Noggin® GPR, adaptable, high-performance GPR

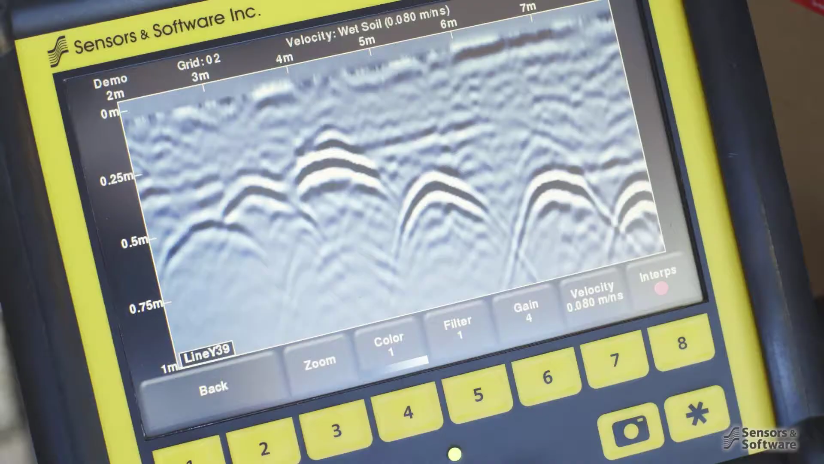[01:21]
The noggin user interface is intuitive and easy to
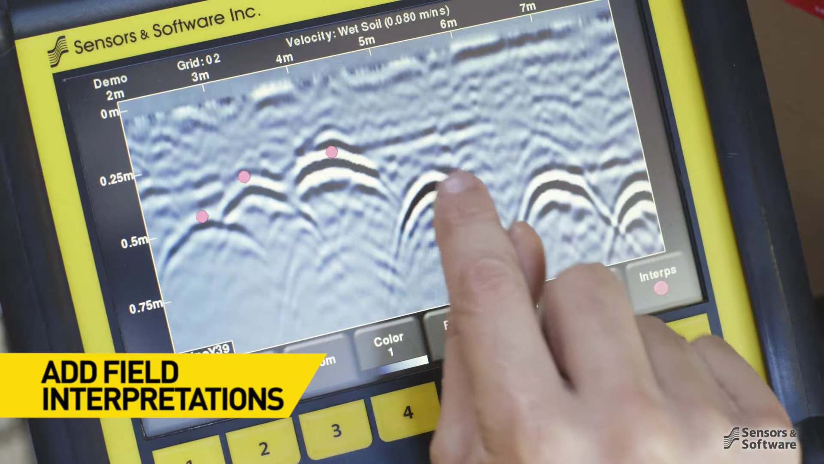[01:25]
learn and includes many flexible features to make your time on site efficient and productive.